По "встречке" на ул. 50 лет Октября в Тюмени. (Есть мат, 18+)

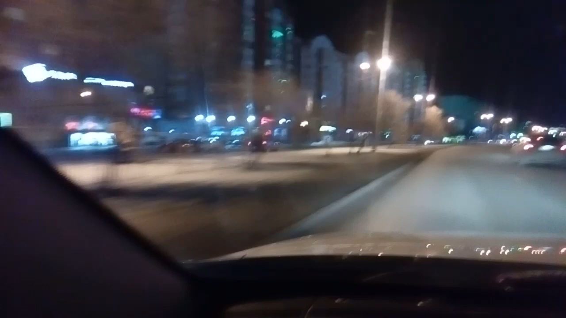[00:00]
Нихуя тип по встречке ебашит, просто, сука, в наглую, охуеть. Пиздец, я вообще нахуй такой первый раз вижу.